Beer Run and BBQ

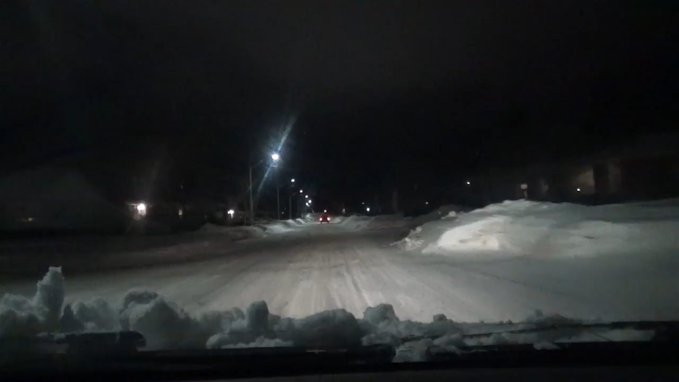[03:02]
when you can't see any cars coming because between snow banks and vehicles you can't see the road so you're looking for artificial beams of light to tell you if a car is coming but you do have those dimwits in North Bay that drive around without their fucking headlamps on so it tends to happen more often than you would think but uh yeah so got another email about a tech support job I don't know why but they're contacting me about Mississauga it's like bro Mississauga is like a fucking four hour drive like I live in